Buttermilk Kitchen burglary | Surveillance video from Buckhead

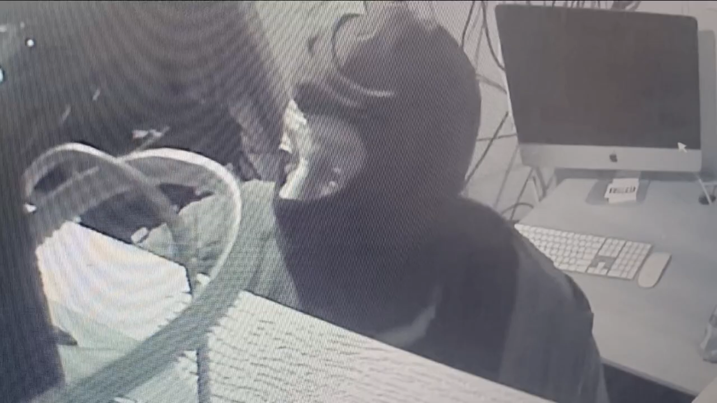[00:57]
Suzanne says her surveillance video shows the man who she believes is in his 60s was inside for about 15 minutes before getting picked up by another person taking the safe with them.